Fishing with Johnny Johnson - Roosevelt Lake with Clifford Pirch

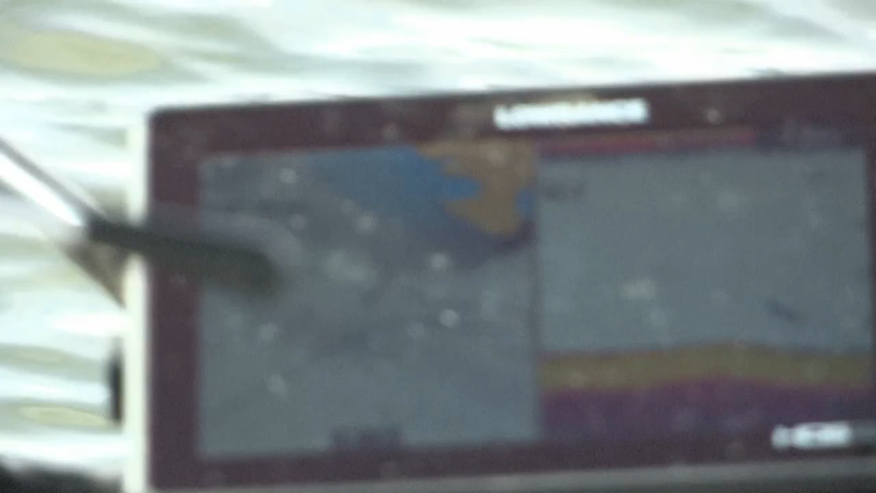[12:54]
Easy does it, son. Yeah, you know, I always really like to keep an eye on it, just because, you know, it's telling you whether there's one there or not.
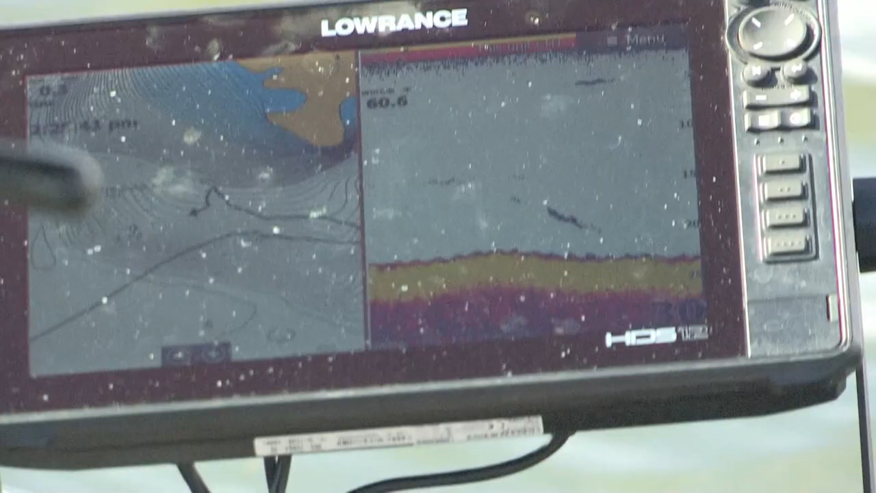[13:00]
So if there's not one there, you know you're casting out in front. But if there's one there, you know that you're putting your bait in front of a fish.